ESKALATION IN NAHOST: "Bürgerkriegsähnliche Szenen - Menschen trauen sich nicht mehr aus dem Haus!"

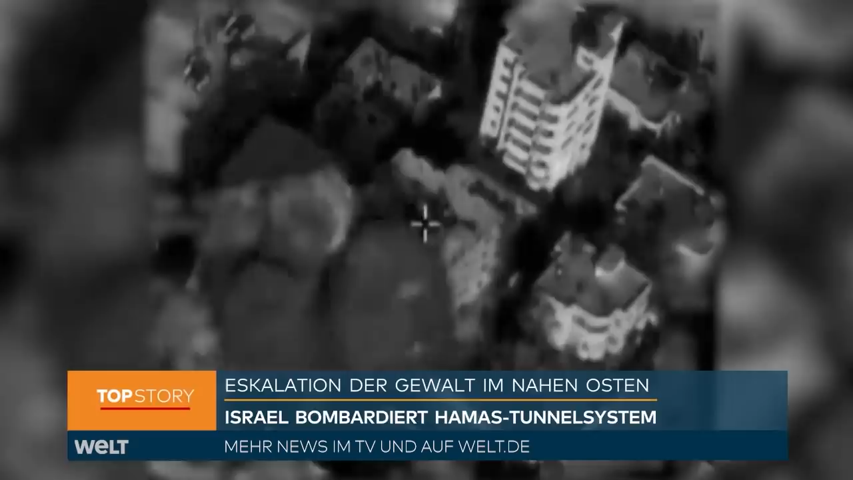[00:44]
Immer wieder trifft sie dabei auch Wohnsiedlungen wie hier im Norden des Gazastreifens.